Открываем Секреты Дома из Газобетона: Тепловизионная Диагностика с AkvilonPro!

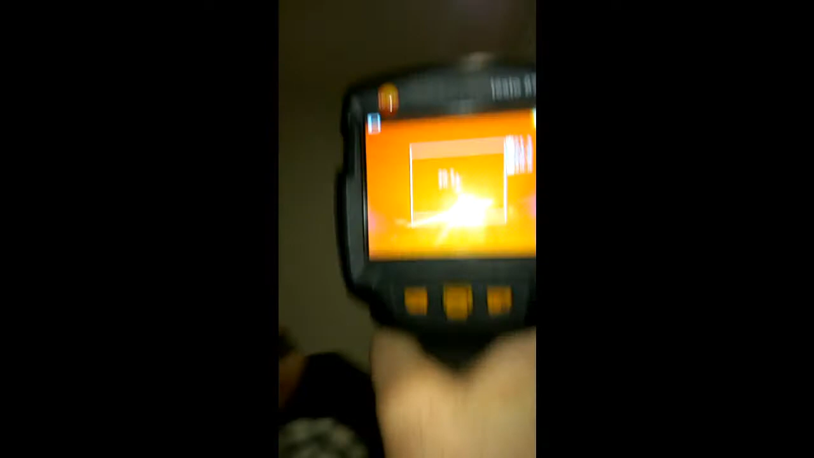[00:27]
Так. Ну, люк виден. Интересуют вот эти вот полы еще.
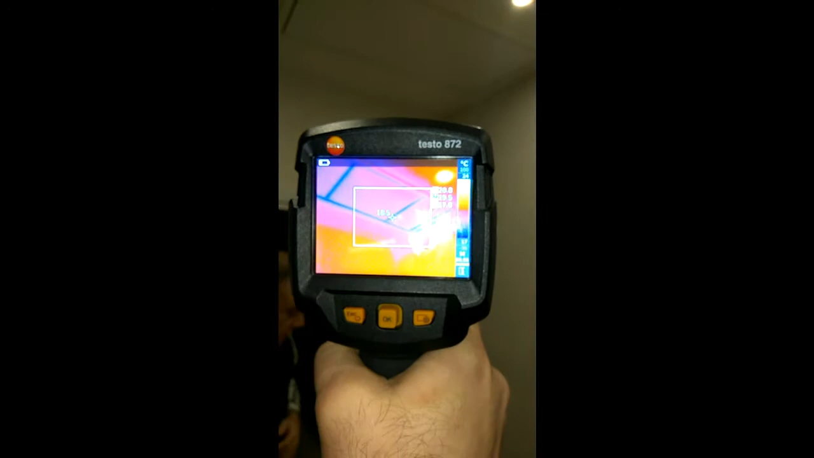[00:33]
Полы тут. Потому что мне кажется, что их очень хорошо немного не
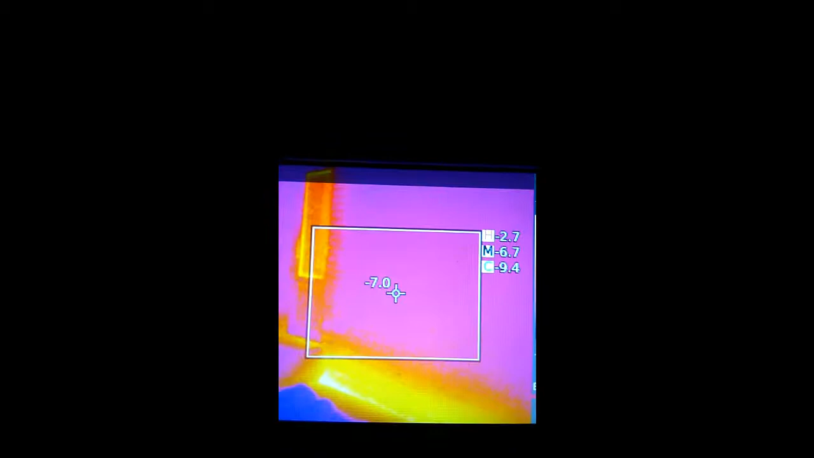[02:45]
16. Смотрим на дом, видим промерзание цоколя.
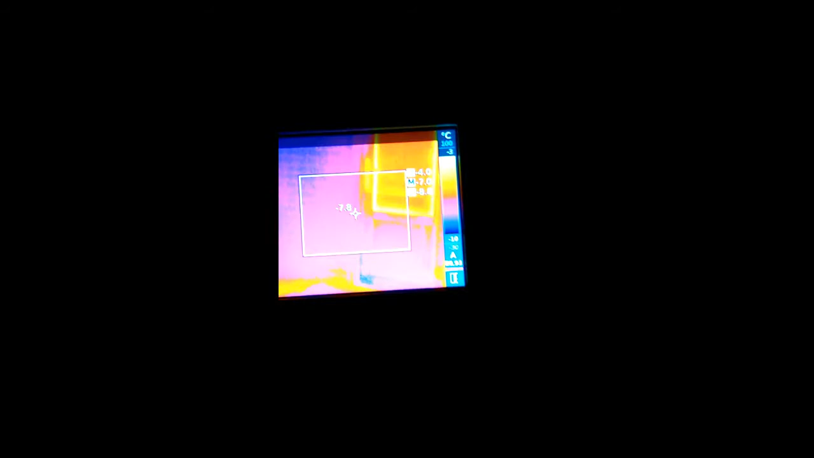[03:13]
Скажу сразу, дом этот очень хорошо утеплен.
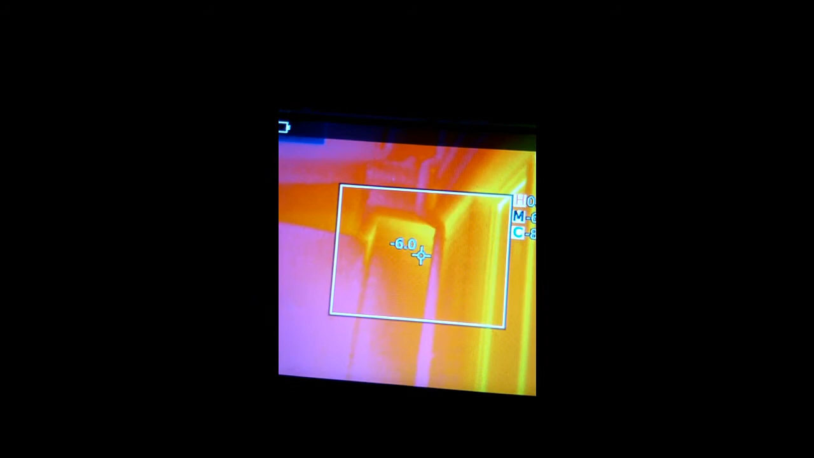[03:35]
Промерзают угловые соединения, точнее, отдают тепло наружу.
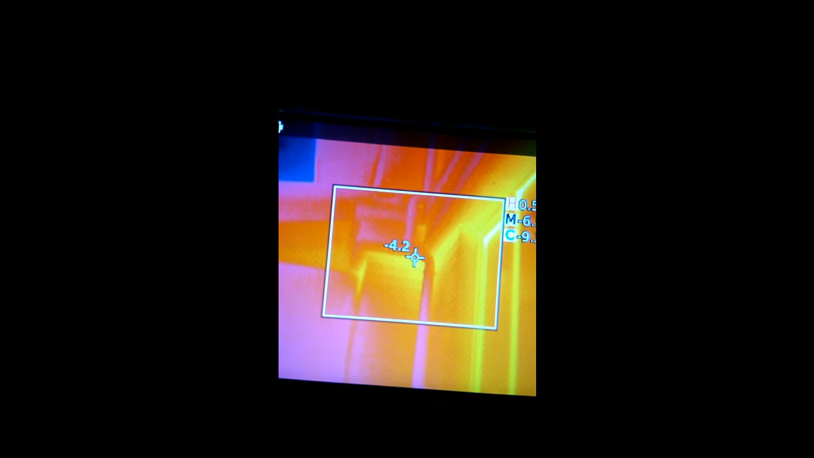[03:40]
Немного тепло уходит через плиту перекрытия, но в данном случае она утеплена
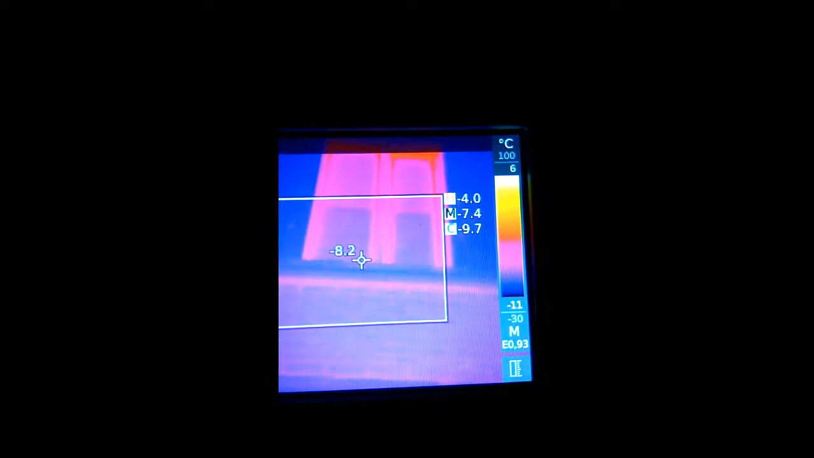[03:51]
и достаточно хорошо.
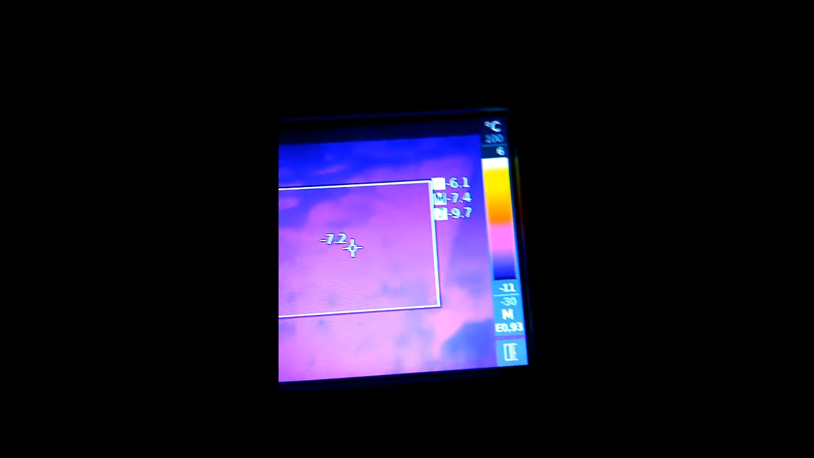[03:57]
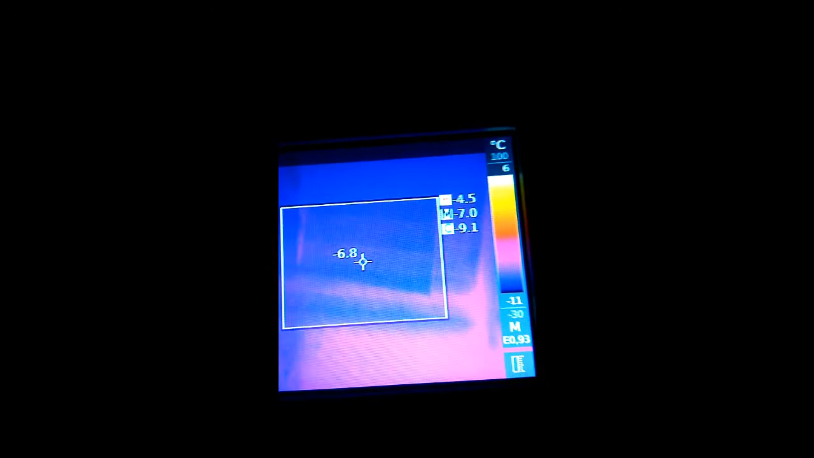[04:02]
Веранда закрыта снаружи, есть небольшие теплопотери через углы.
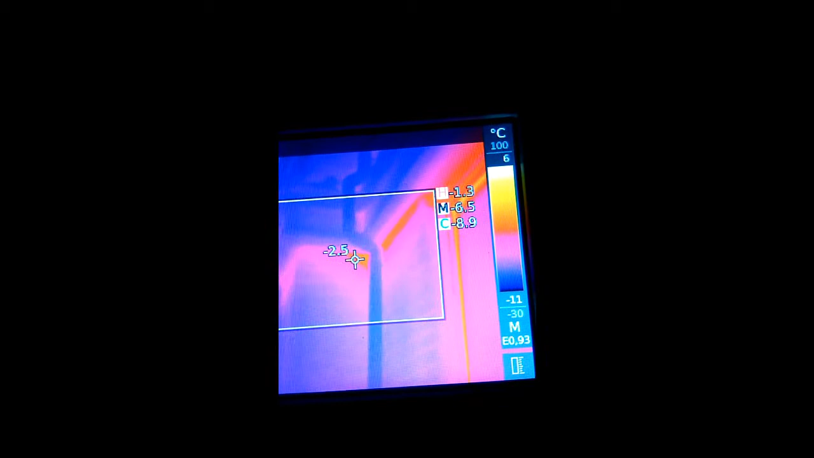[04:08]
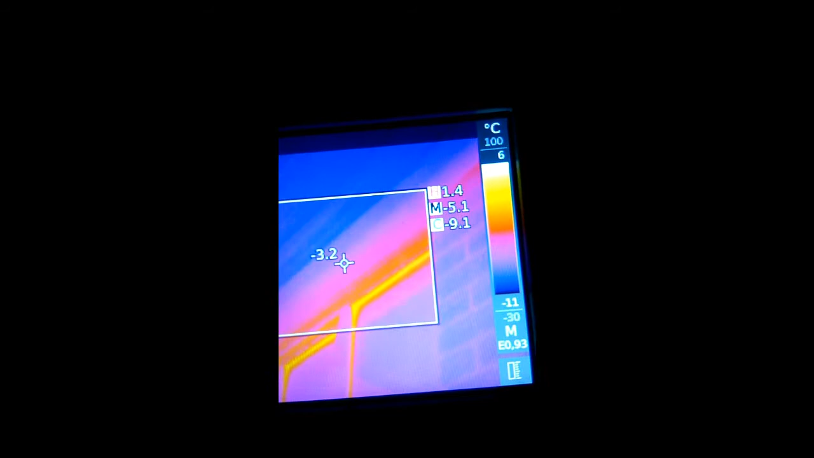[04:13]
On screen: spot -3.2°C, scale top 6°C, scale bottom -11°C
Через верхнюю часть окна на первом и втором этаже.